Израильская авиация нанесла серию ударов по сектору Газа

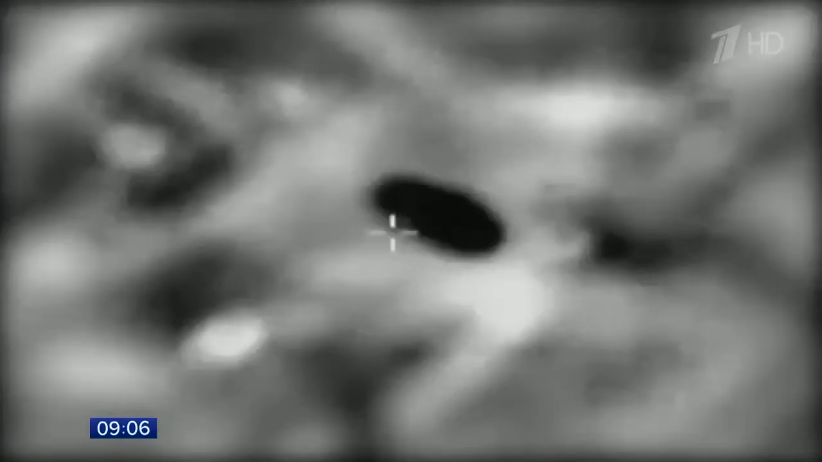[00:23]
Уничтожены штабы, туннели, тренировочный лагеря, арсеналы и производственные объекты, которые использовало движение «Хамас».